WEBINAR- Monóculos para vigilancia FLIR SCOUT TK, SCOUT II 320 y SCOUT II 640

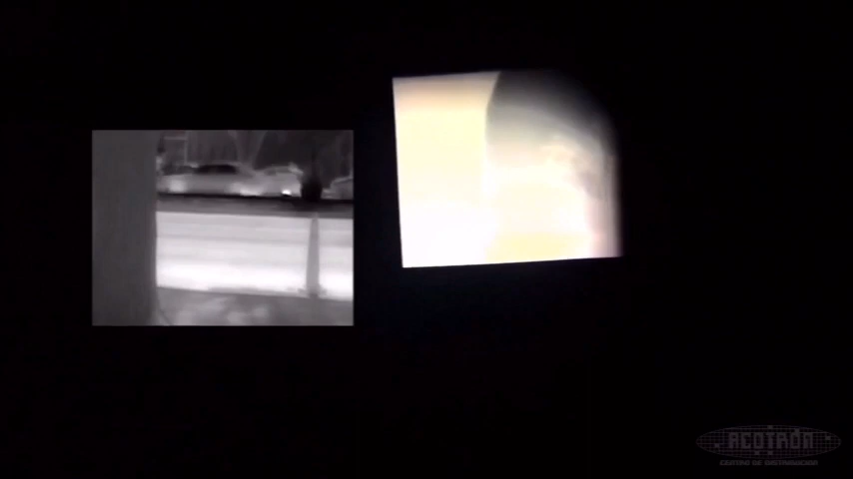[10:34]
Vamos a iniciar lo que es una grabación presionando el icono de la cámara.
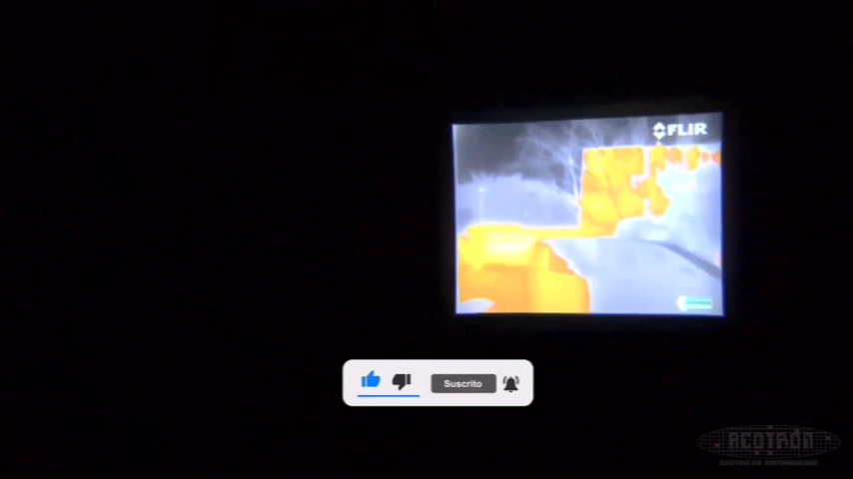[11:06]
Está el modo White Hot, que son los elementos más calientes y aparecen como blanco o gris claro.
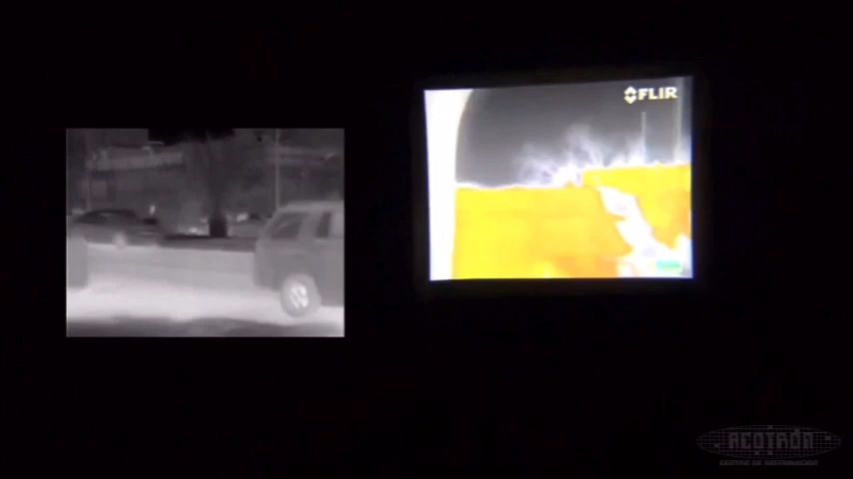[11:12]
Después está el Black Hot, que son los elementos que aparecen más calientes, que aparecen en negro o gris oscuro. También está el Ins Alert,
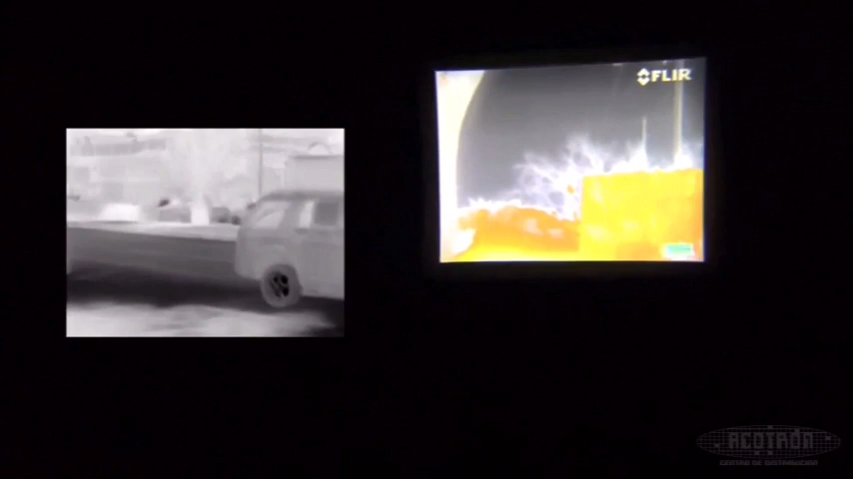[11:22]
que son elementos calientes de una vista y están destacados en color rojo.
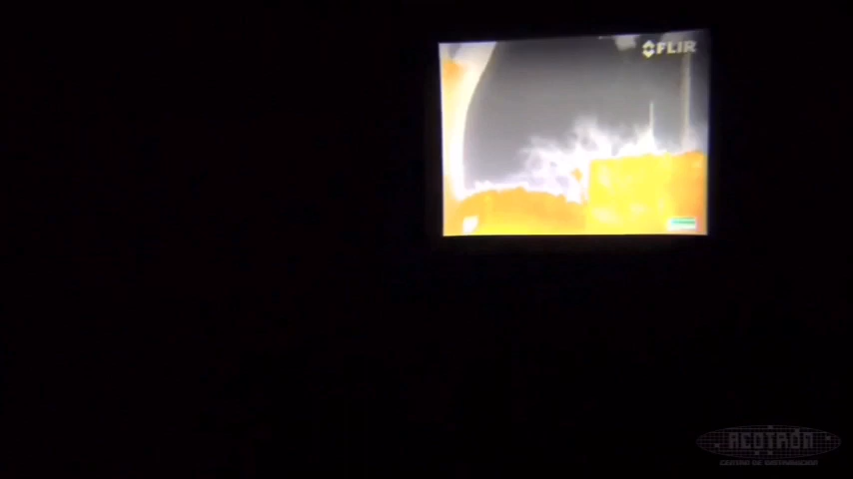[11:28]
Y después está la paleta Greater Fire, que son los elementos calientes y dan una vista en color amarillo y tienen detalles de mejora.
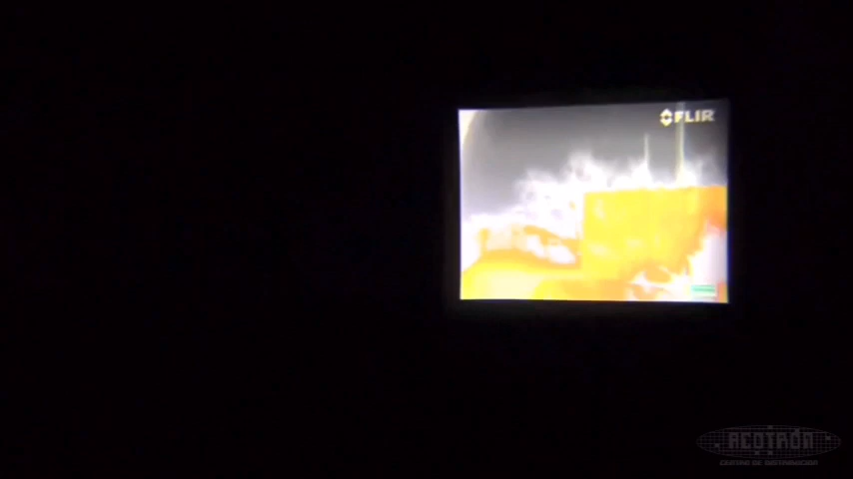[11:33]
Este equipo nos va a servir para detectar presencia. No vamos a poder medir los puntos calientes.
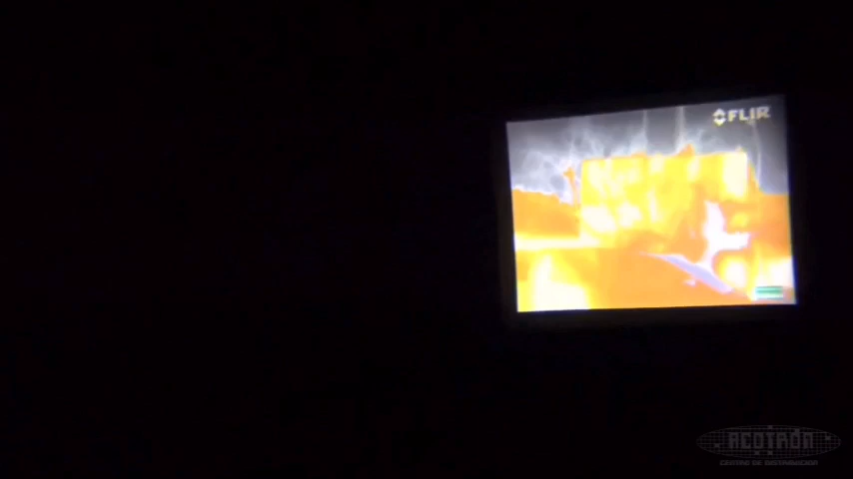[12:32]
Tal vez podamos tener un reconocimiento ya cuando tengamos a la persona muy cerca, 3 metros, 5 metros,
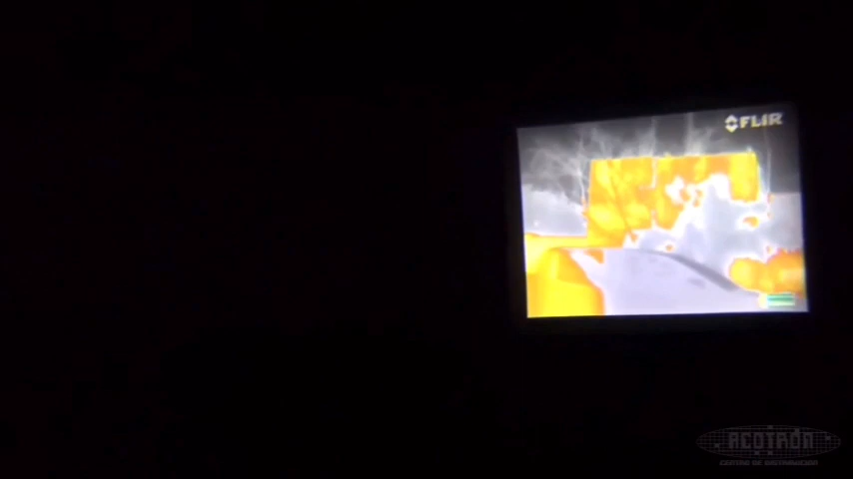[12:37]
pero con este equipo Serie TK nosotros podemos tener un mejor resultado.
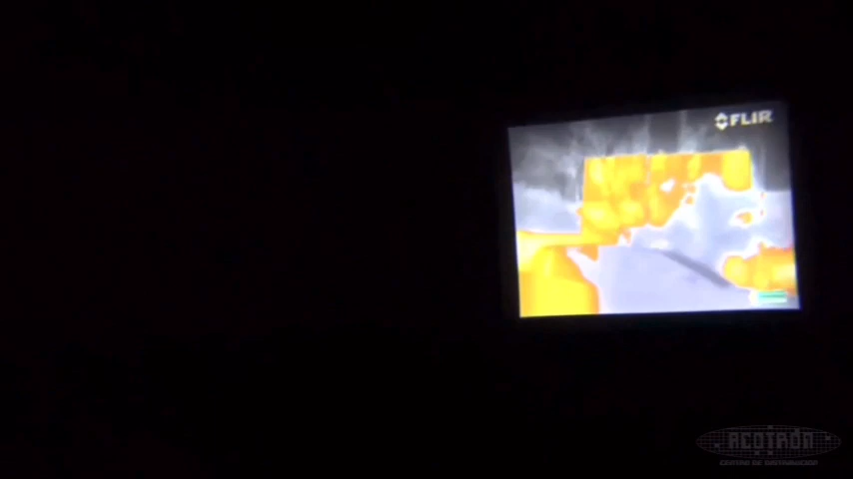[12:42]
Por ejemplo, a los 100 metros de distancia nosotros vamos a poder saber que está la detección humana,
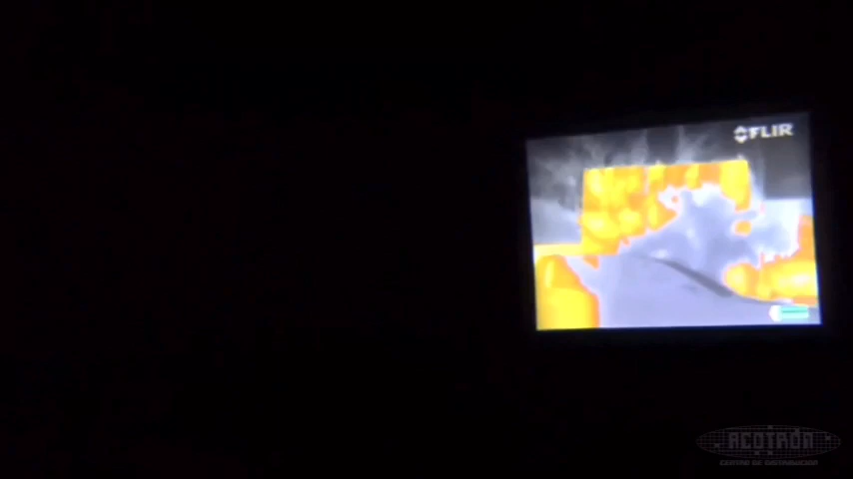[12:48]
sabemos que hay una presencia de un humano, y a los 50 metros vamos a tener un reconocimiento humano.
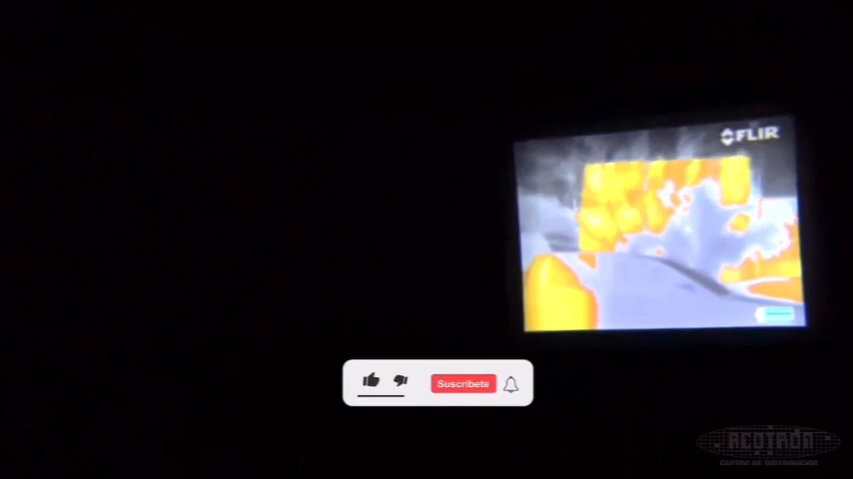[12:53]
Ya vamos a poder distinguir entre facciones y otras características, lo cual nos permite pues tener una mayor seguridad de qué es lo que hay en nuestro entorno.